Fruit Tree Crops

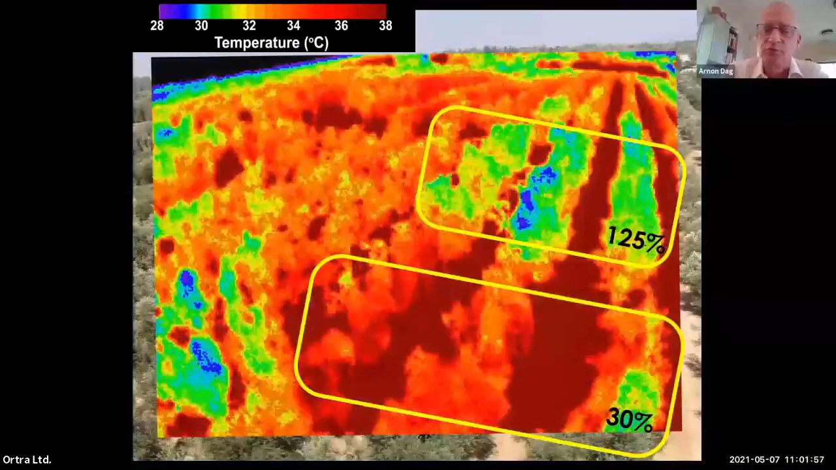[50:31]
And here you can see using thermal imaging, we can defer between trees that receive high amount of water to trees that receive a low amount of water. So remote sensing using thermal imaging is very powerful tool for this issue.